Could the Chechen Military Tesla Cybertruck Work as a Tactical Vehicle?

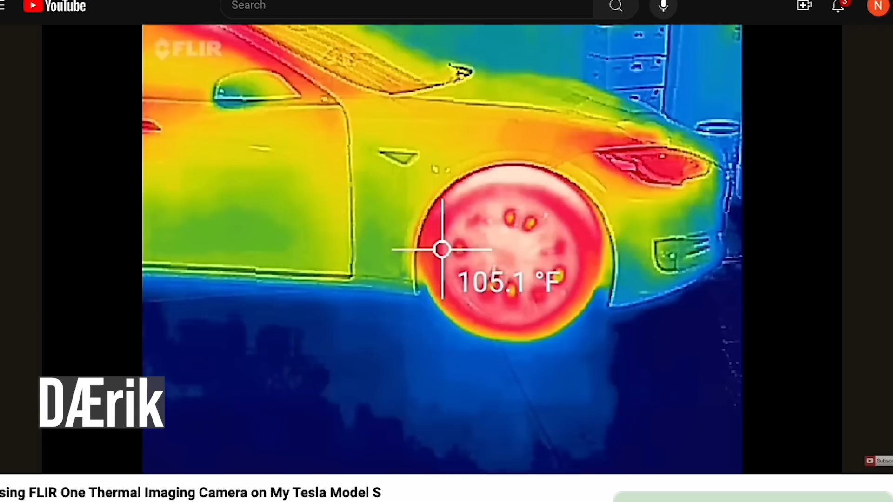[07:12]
On screen: spot 105.1°F
but there is a video of the Model S on infrared using a FLIR camera, a forward-looking infrared sensor. And you can assume that things like tires heating up on something like the Model S would be pretty universal to any vehicle. So you'd see tires heating up on the Cybertruck. Ditto for when you charge.
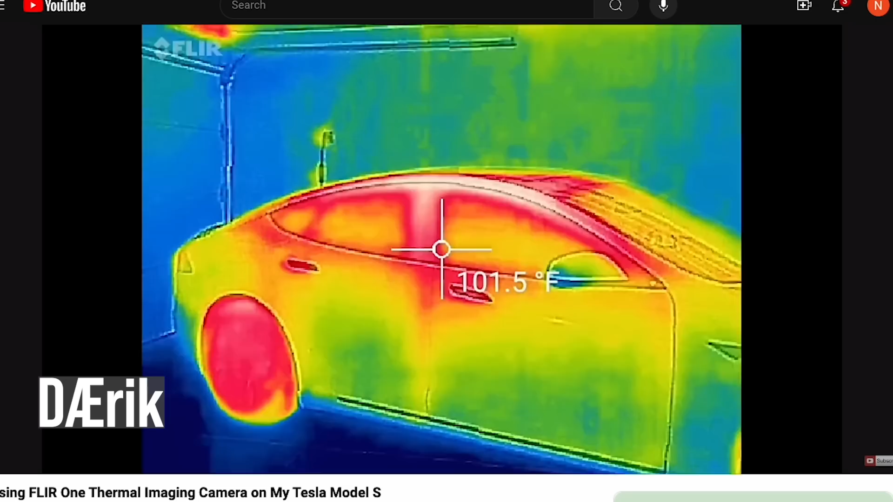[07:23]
On screen: spot 101.5°F
I would also imagine the stainless steel body of the Cybertruck would heat up a lot as well, and that would expose your position on thermals.